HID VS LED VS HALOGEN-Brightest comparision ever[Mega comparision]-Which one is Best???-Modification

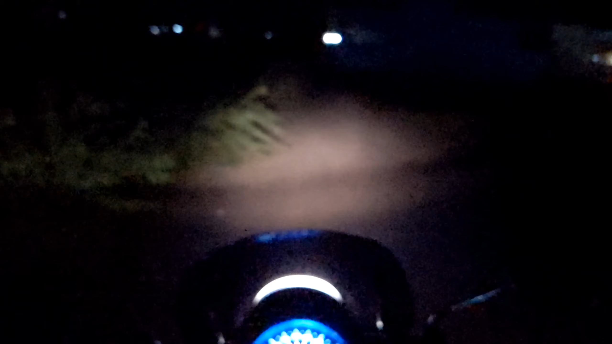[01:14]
bulb which runs on DC current which is a direct current so this is the low beam as you can see it is a moderate